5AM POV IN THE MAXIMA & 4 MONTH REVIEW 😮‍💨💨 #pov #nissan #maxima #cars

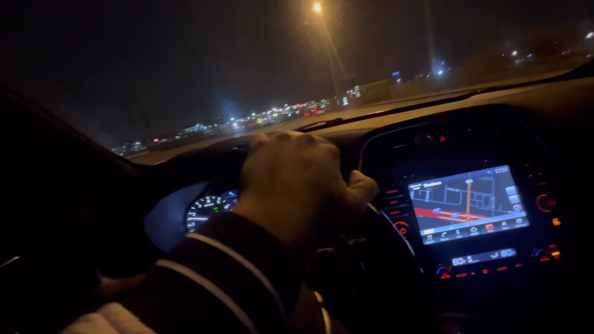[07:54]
I love pool. It sounds so fucking good for a V6. Naturally aspirated. 300 horsepower. Manual mode, got the little paddle shifters. Paddle shifters with this thing in sport mode. With the traction off, it's animal.
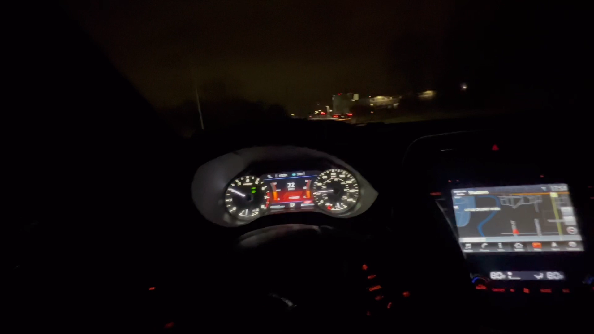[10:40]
this thing will scratch the tires. At a stop, you hit that thing will get sideways, even though it's front wheel drive.
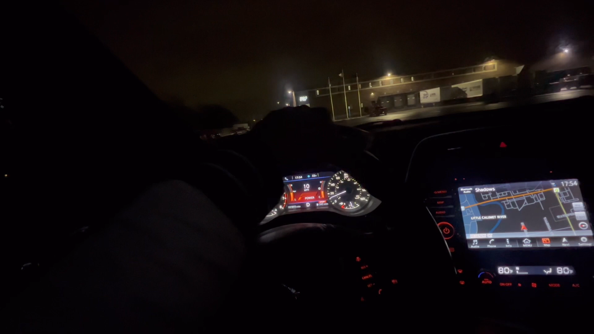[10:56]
Thing will get loose, man. I'm pulling in to my job right now, man. I'm about to get back on the road. Got a nice backup camera.
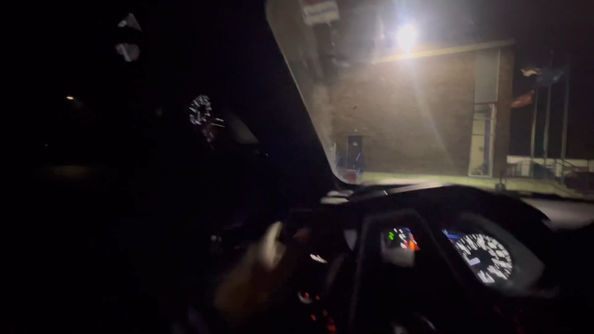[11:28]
Like the way they made it, you won't be able to see. You got to lift all the way up just to see who, you know, who next to you or who turning on the other side of the street.
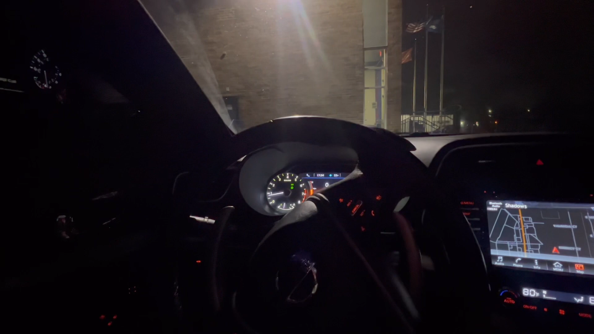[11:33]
So they put them blind spots in there. They know they made these motherfuckers kind of curvy.
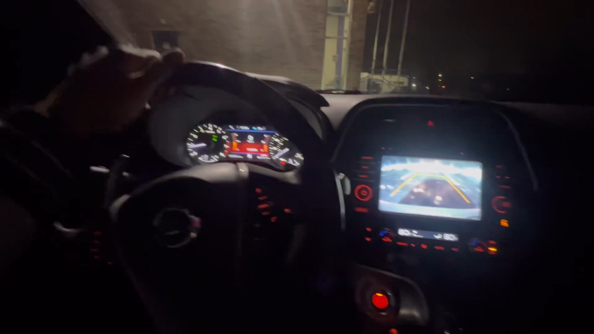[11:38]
Got the blind spots, parking sensors and
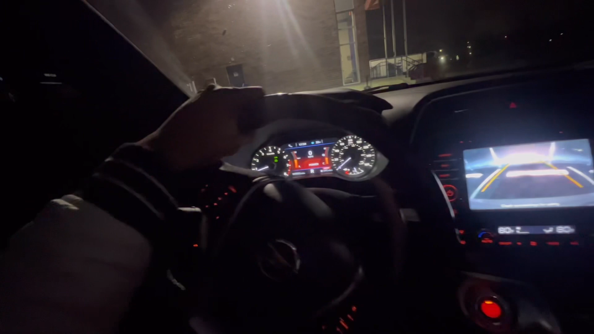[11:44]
stuff. I fell in love with this car, y'all.